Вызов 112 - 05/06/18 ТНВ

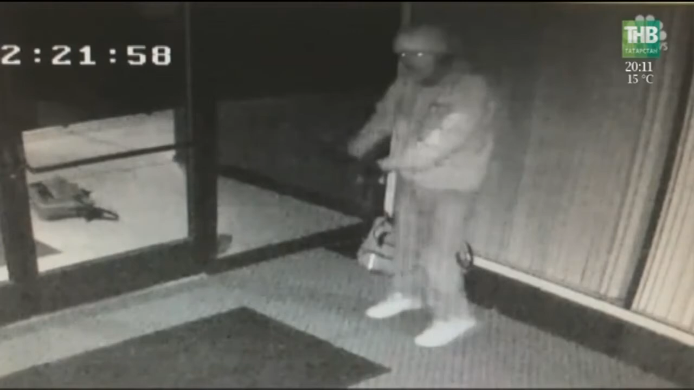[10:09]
Учитывая, что его лицо попало в кадр, раскрыть преступление не составило труда. Теперь артистичный вор будет танцевать уже за решеткой. Лисан Сабирова, Вызов 112. Это все, о чем мы успели вам рассказать.